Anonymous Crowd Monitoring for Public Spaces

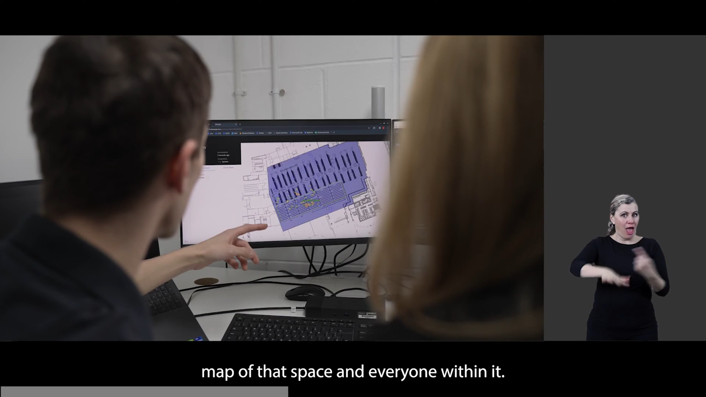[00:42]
And because it's not using any cameras that makes the map that we create completely anonymous so we can't identify any one part of an individual.